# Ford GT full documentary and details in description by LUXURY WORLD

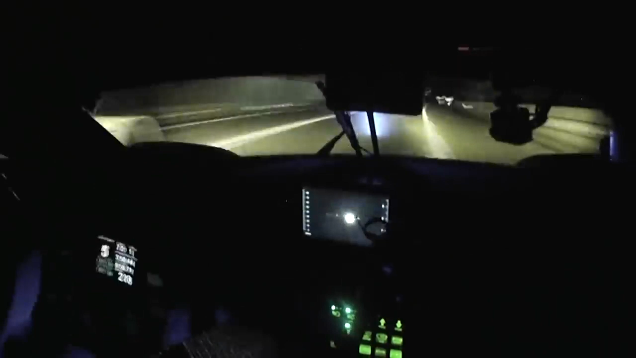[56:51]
It's weird. It's, you know, sometimes in the night you don't see any other cars, and you might do a radio check just to check, you know, your team is still there.